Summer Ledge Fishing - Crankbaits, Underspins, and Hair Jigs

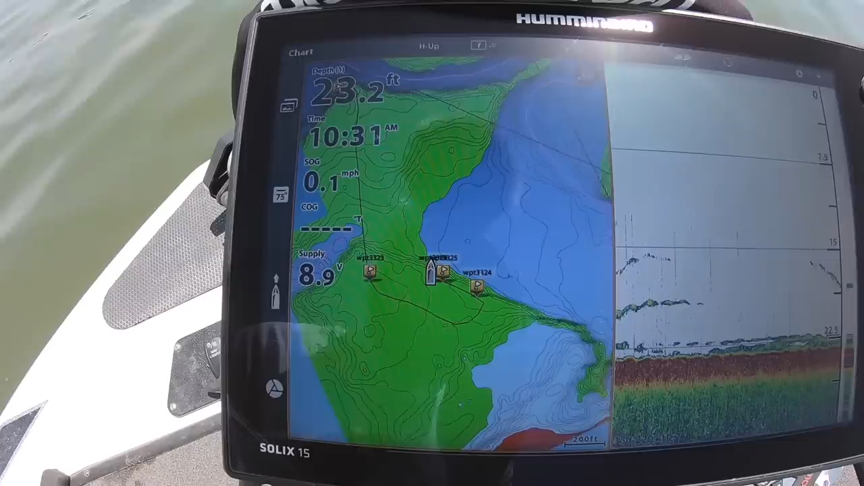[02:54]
On screen: depth 23.2 ft, speed 0.1 mph
You can see the series of waypoints that we've set out here.
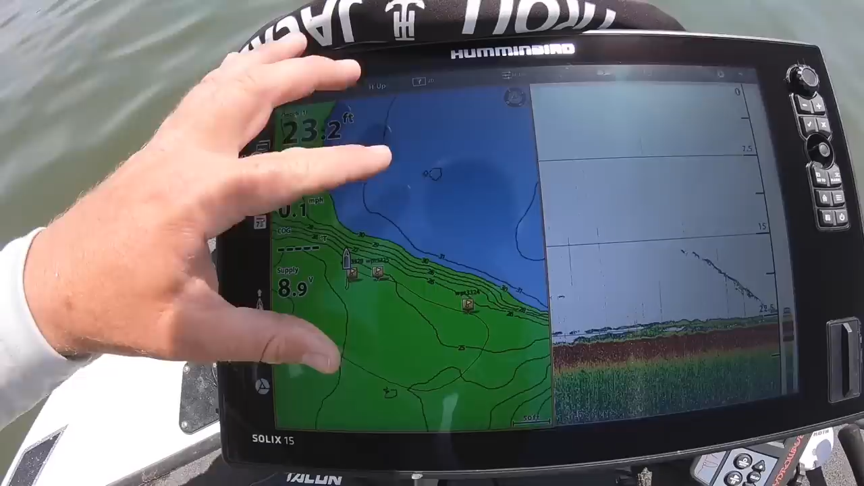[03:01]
On screen: depth 23.2 ft
These fish are sitting right on that ledge. The current's coming down the river and jumping up that ledge. And the fish are right on top, eating all the bait and shad and everything that comes down. There is an incredible amount of current coming downstream right now. That's what's grouping these fish up.